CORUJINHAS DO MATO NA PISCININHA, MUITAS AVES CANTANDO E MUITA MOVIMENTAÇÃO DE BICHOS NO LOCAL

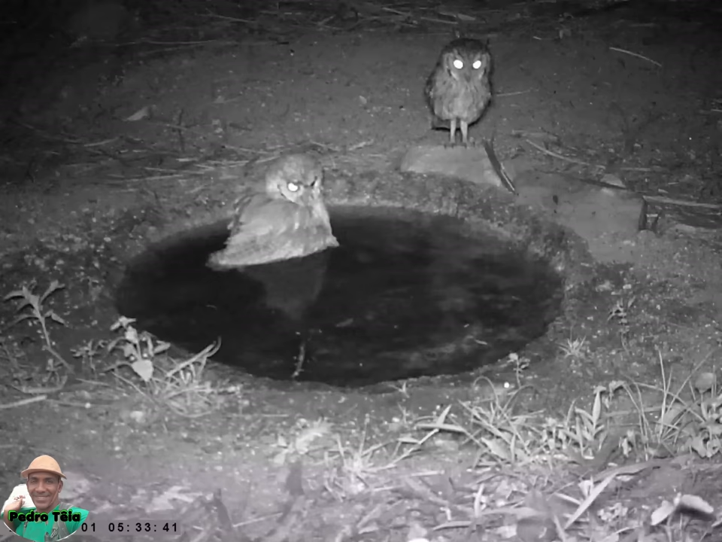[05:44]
Duas corujinhas do mato. Um casal. Uma delas fica e aproveita para tomar um maravilhoso banho. Enquanto isso, a sinfonia fica por conta dos grilos noturnos.